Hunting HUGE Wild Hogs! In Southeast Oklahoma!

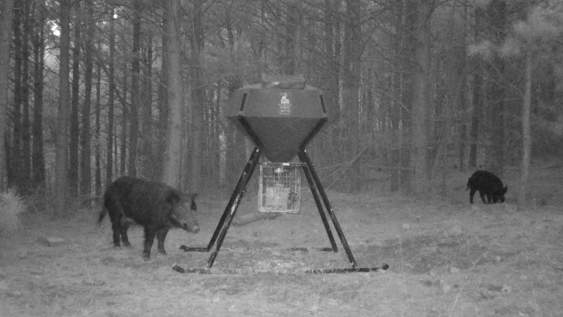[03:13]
And the reason we named one Floppy Joe is he's got like a broken ear and it's hanging down on the side of his head. But they've been showing up in there a bunch.